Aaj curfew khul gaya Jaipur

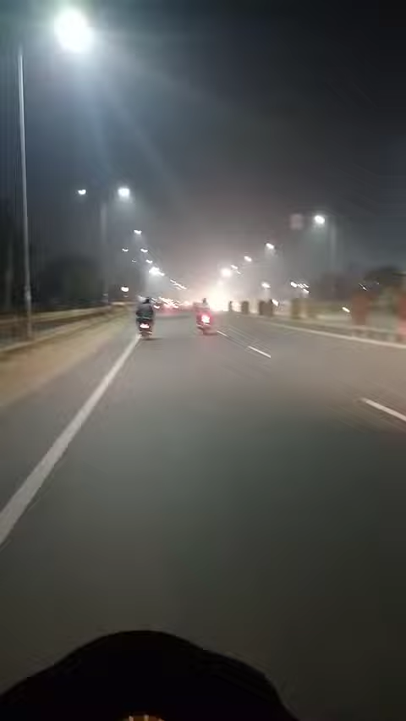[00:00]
कल वीकेंड करफ्यू था जैपूर में तो कल तो वेक्टम ट्रेफिक्स जो रॉड दा शूसांदा ट्रेफिक्स भी होंद कम था और पांच मज़े बात तो करफ्यूर को भी बंत हो गये था और आज मंडे है तो आज से वापन देखो आप यह आगरा रॉड जैपूर आगरा � वीड़ हो गई
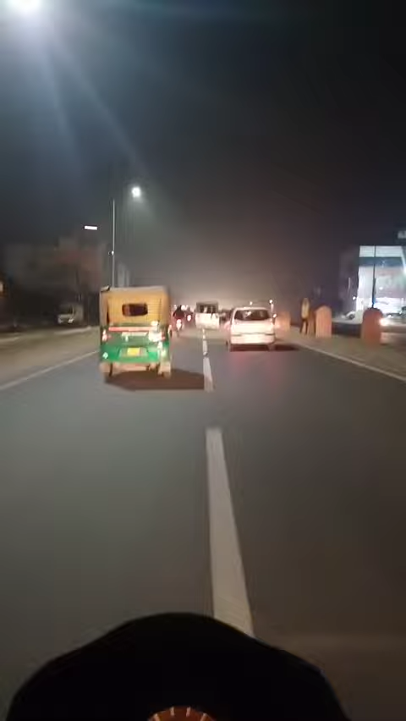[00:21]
है तो आजस्तान में यह तो इस तो
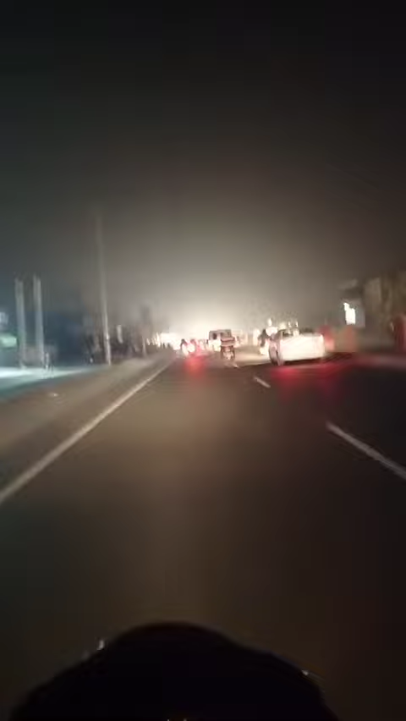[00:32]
बहुत ही अधरना ट्रेफिक होता है और शेक्ट जो हाई वी है वह यह है यह